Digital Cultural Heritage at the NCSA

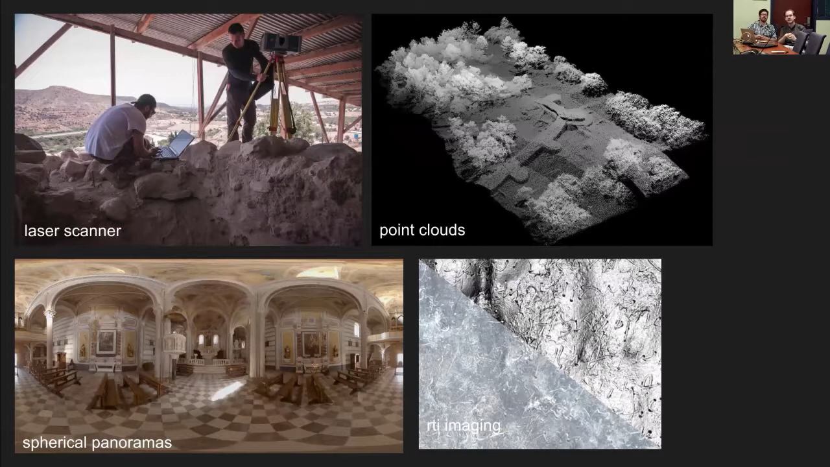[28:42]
so they can get etchings graffiti or even material details out of small objects or sections of environments where they can start to pull out more details than can even be seen with the naked eye